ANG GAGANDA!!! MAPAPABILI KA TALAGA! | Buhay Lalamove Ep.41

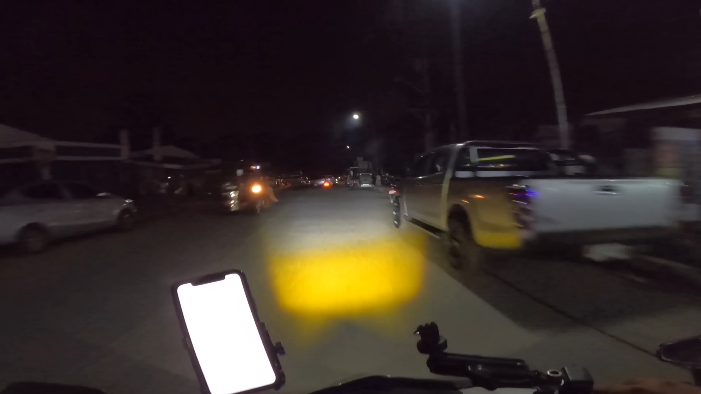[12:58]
Siyempre meron din tayong bagong mini driving light mga kawannabes. Eto na siya! Let's go!